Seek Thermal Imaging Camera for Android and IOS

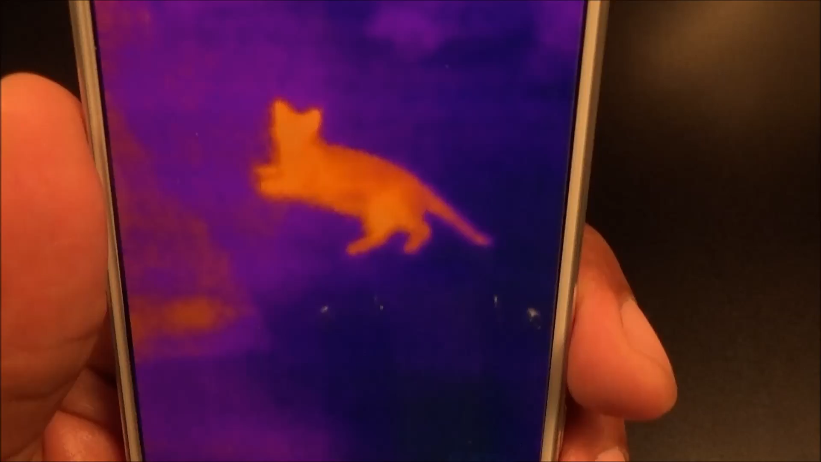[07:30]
see i found the cat using the thermal imaging so this is just a lot of fun
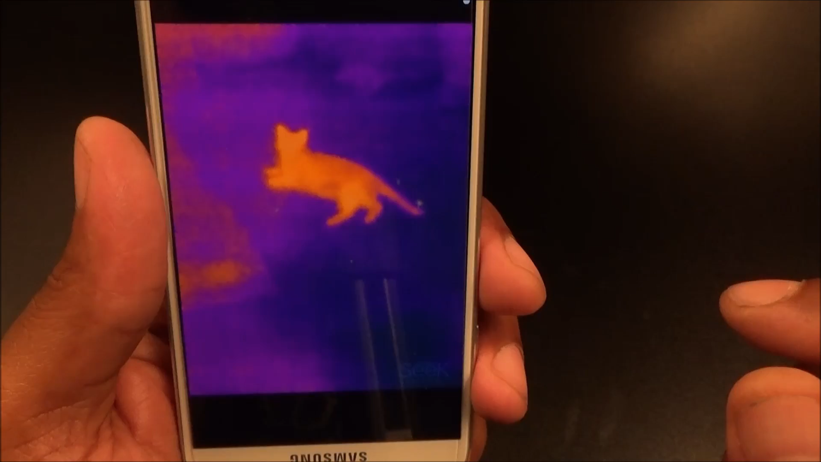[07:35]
and it's really cheap all right 250 for this so many uses for this now i'm going to pause the
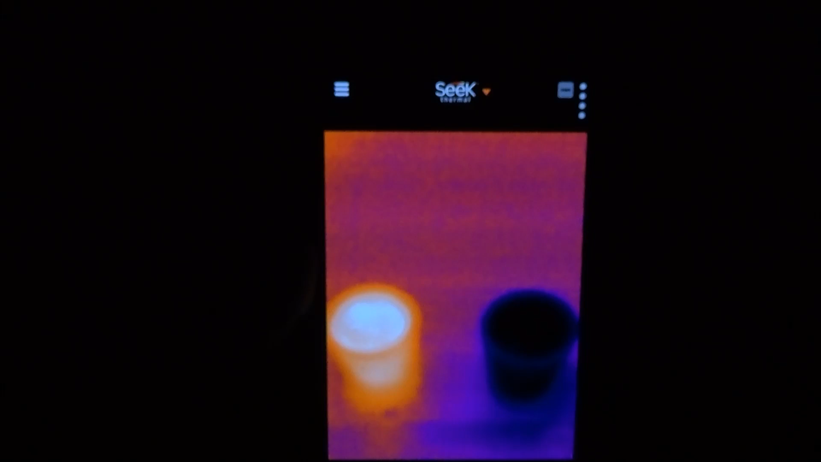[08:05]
now that says it all right there okay so the one on the left this is the hot water and this is
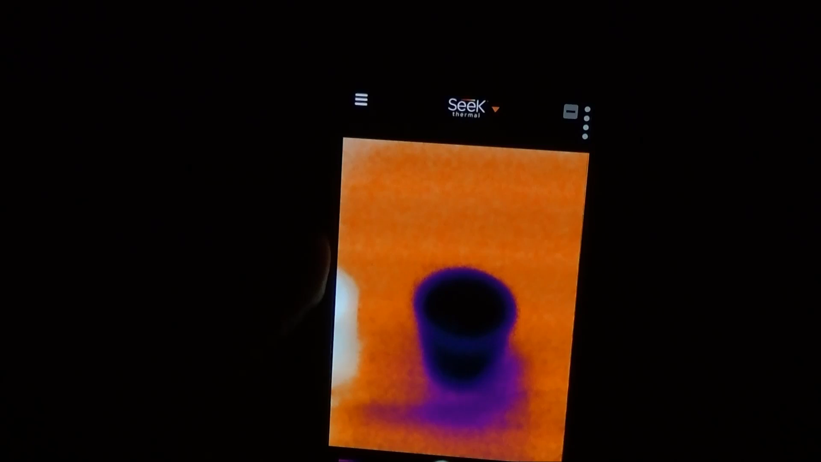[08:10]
ice cold water okay so now let's go to let's let's check the temperature real quick
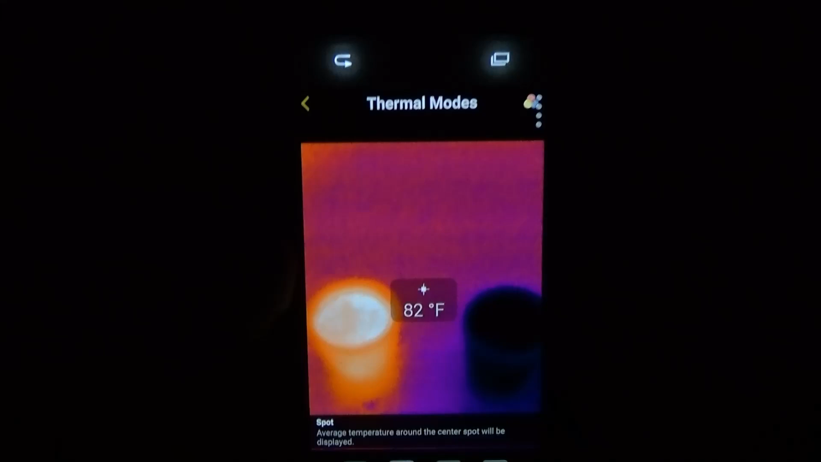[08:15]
On screen: spot 82°F
okay you see now if y'all can look closely on the hot water that's 108 degrees
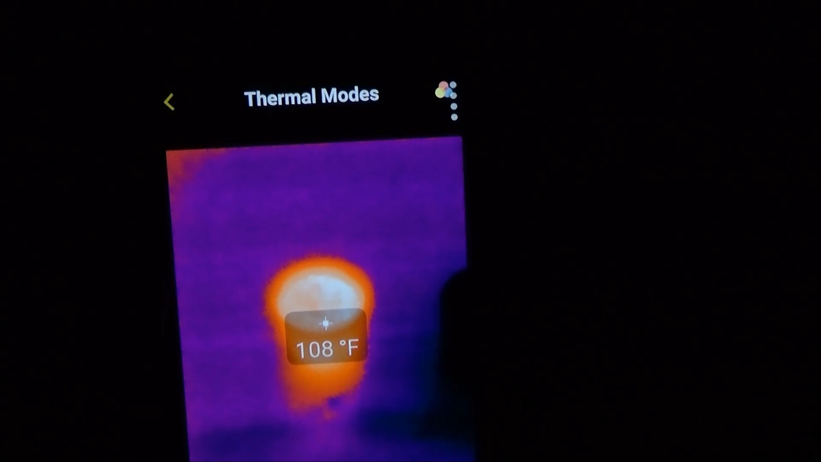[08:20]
On screen: spot 108°F
and on the cold water 45
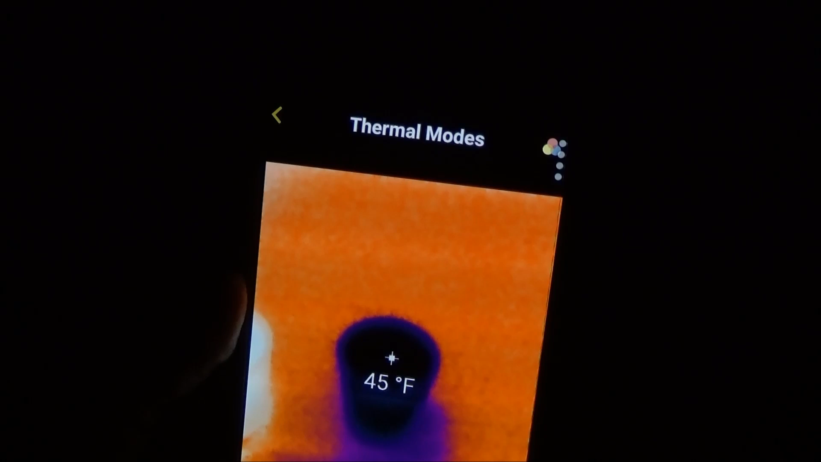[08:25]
On screen: spot 45°F
degrees fellas this is so sick right here this is so sick
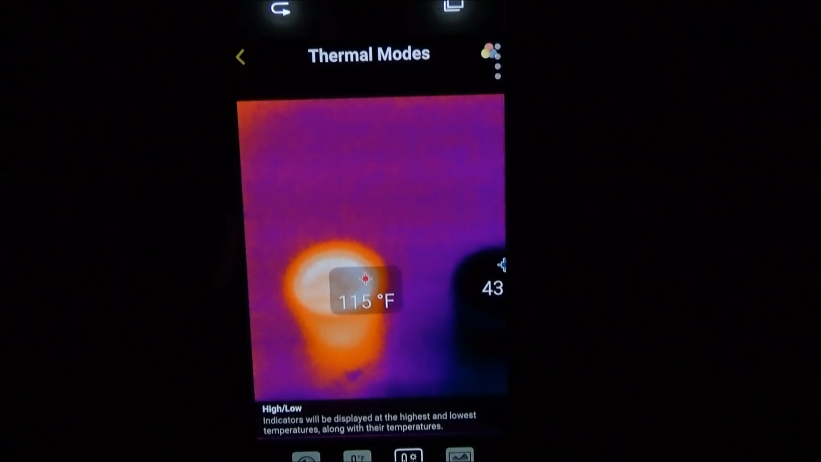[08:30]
now look we put them side by side so you see 113 on
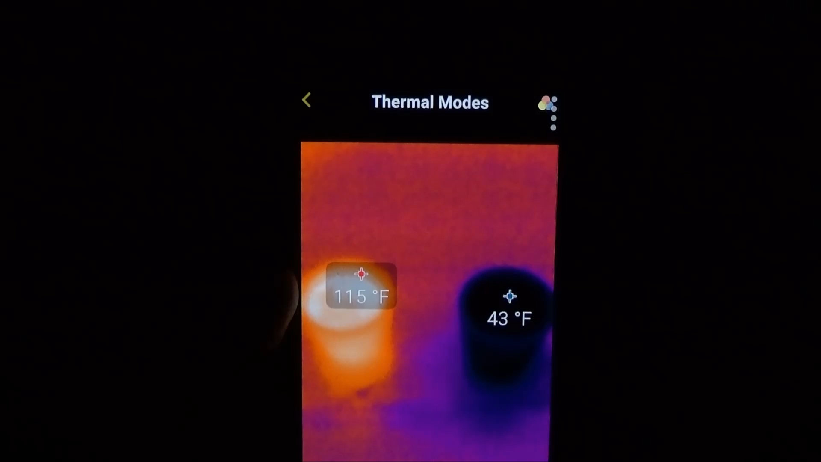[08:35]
the left and 43 degrees on the right
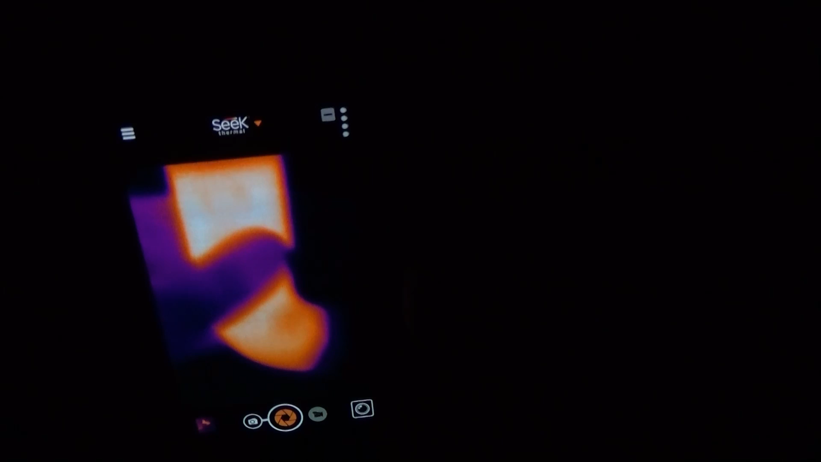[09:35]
if you notice you see that's my thumb i'm holding the pipe there's the clog right there
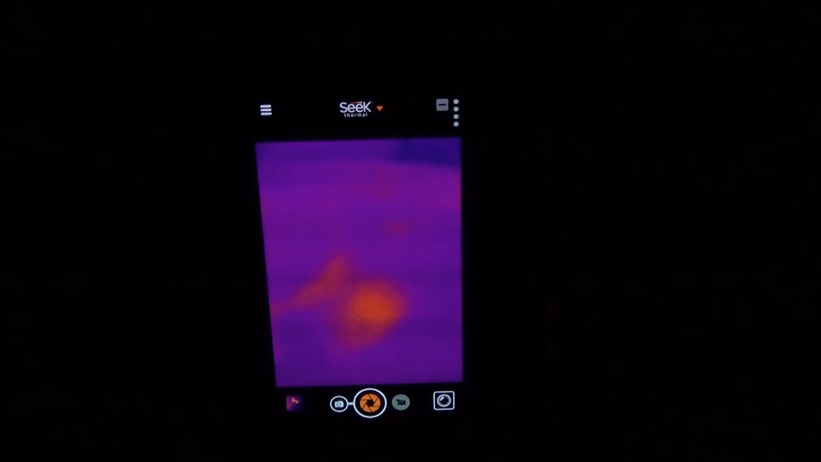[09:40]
so you can see the other end is free this has the hot water and the clog is right there in the middle
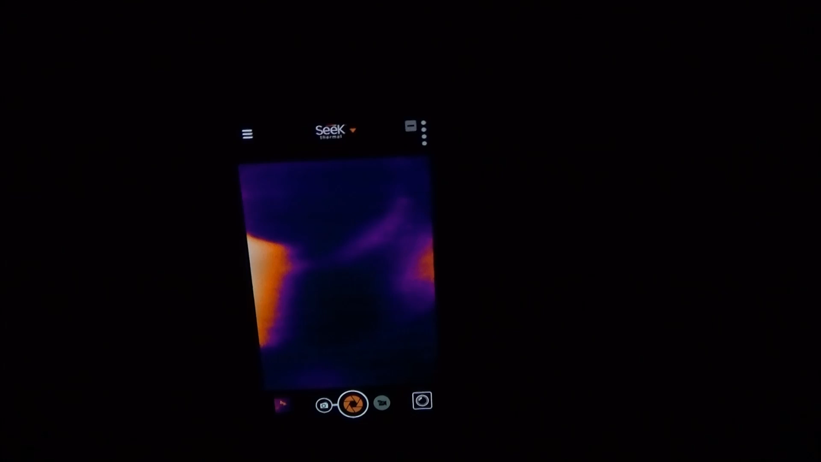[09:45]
so let's hit the thermo let's with temperature real quick
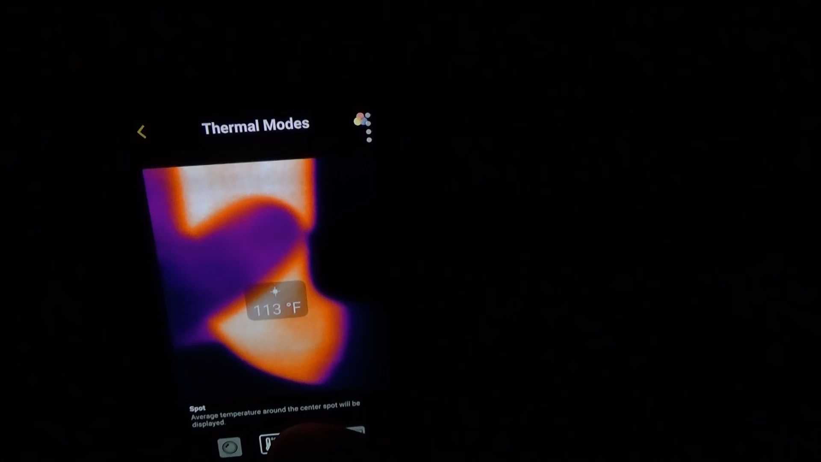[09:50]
On screen: spot 113°F
you see some hot water in here 100 101 111 degrees
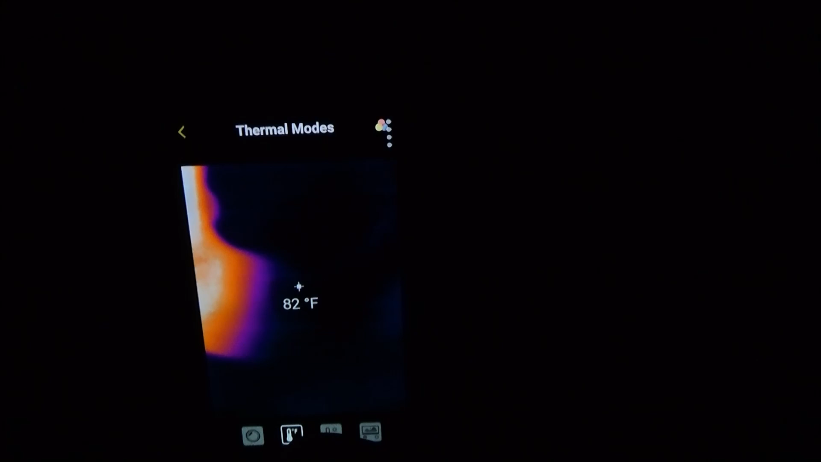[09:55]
On screen: spot 82°F
and right in the middle 82 degrees where it's clogged up and then the other end is free
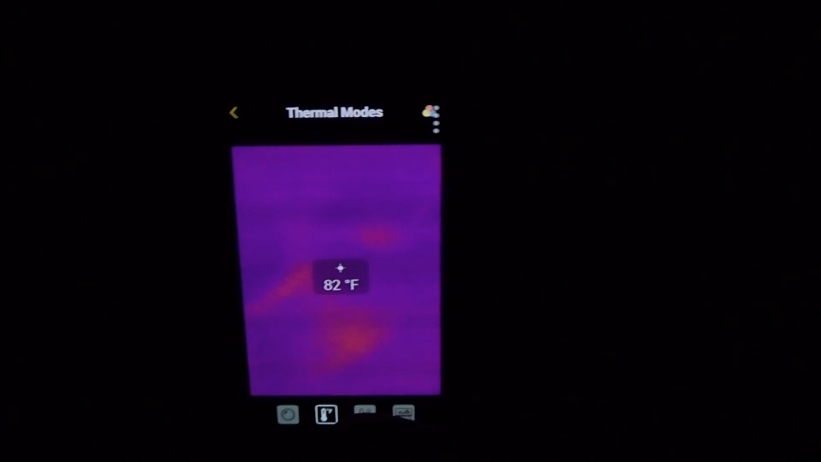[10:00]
On screen: spot 82°F
so perfect for home improvement you would have found that clog just like that without